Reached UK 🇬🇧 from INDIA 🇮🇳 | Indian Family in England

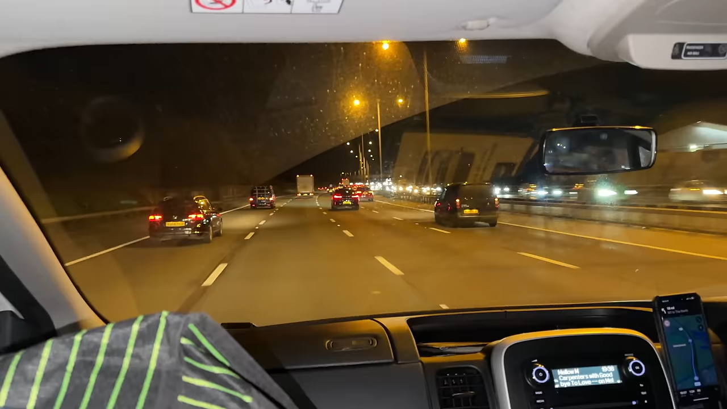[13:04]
ये है यूके की सड़कें, देख लो वापस आके वैसी है, कोई चेंज नहीं हुआ भाई। इंडिया में भी सड़क इसी हो रही है, तो इंडिया कम से कम नहीं तो बना देना।